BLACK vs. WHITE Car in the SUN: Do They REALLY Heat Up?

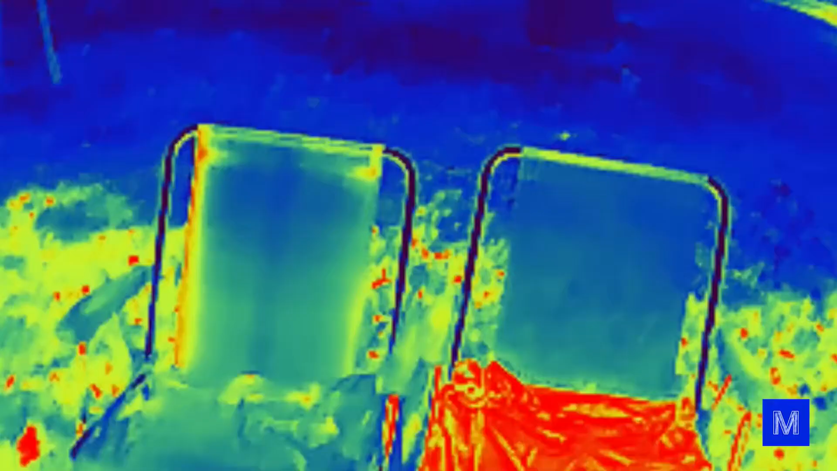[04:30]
it's absurd i can place a dot here on the white t-shirt it's 87.8 89.6 degrees fahrenheit on the black t-shirt 115 degrees fahrenheit
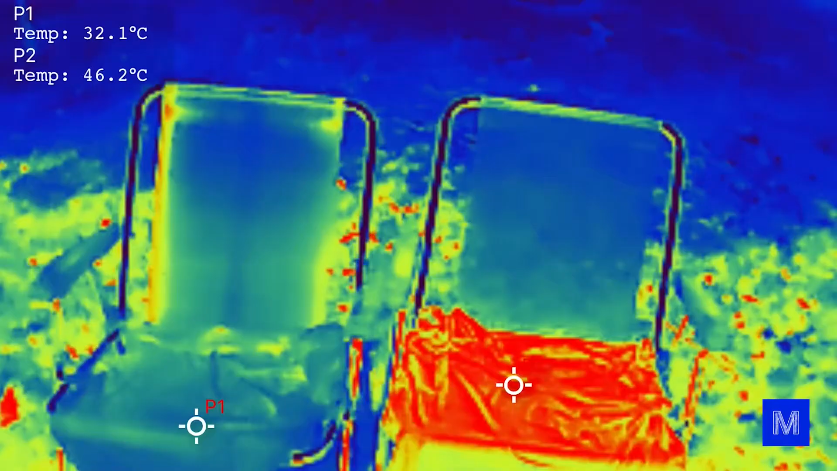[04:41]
the difference is about 59 degrees between one t-shirt and the other that's a lot
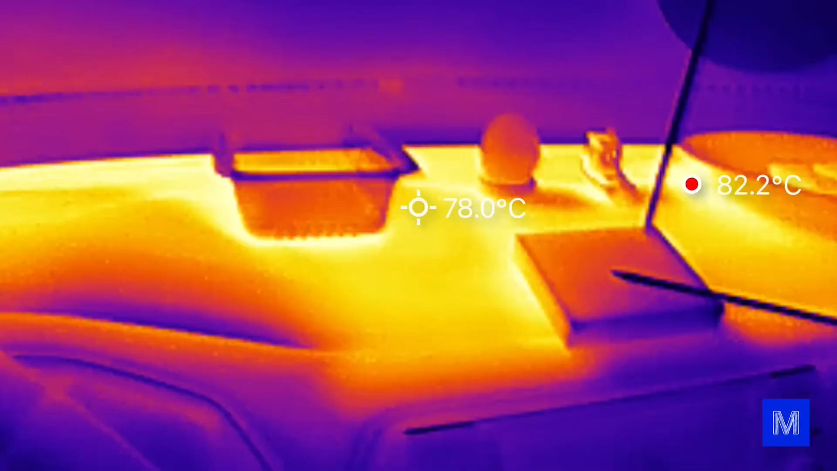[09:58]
On screen: spot 78.0°C, max 82.2°C
here look at this here in the middle it shows the temperature of what's being measured there
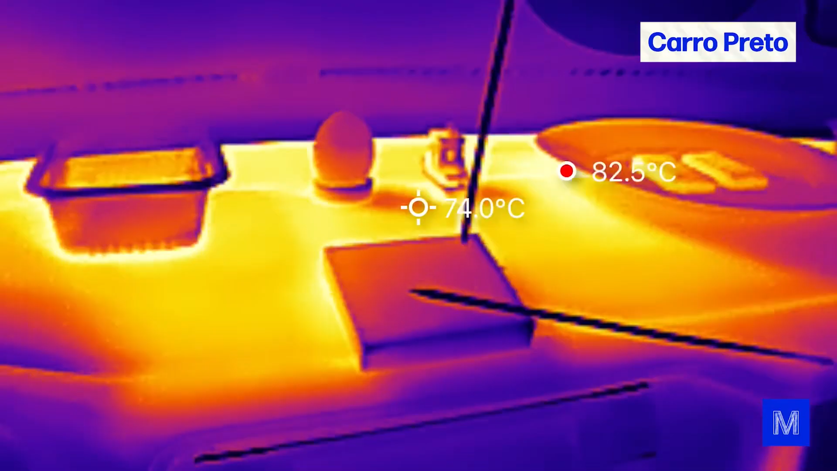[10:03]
On screen: spot 74.0°C
and the red dot is always the hottest spot it's already dropping a bit it's no longer 196
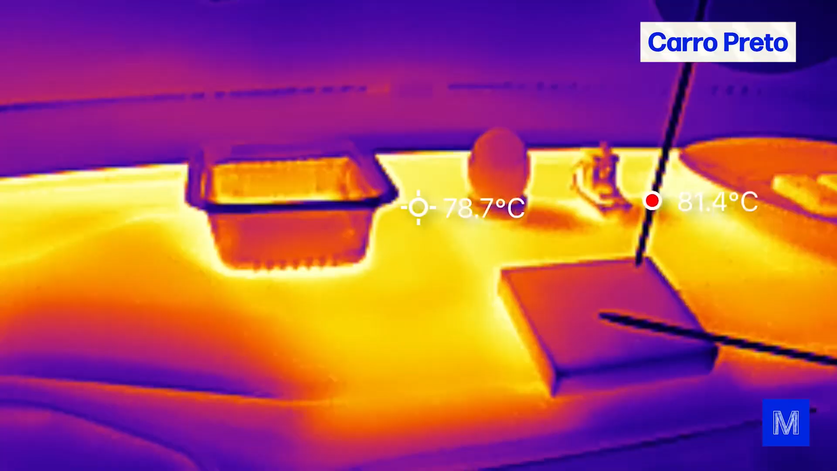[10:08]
On screen: spot 78.7°C, max 81.4°C
because i opened the car but you can see that the dashboard which was getting direct sunlight is the
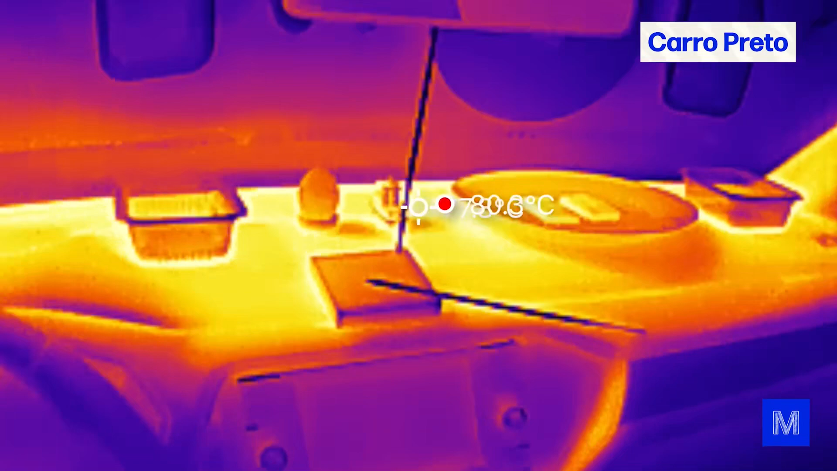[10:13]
hottest part of all insanely hot look the result isn't very different the paraffin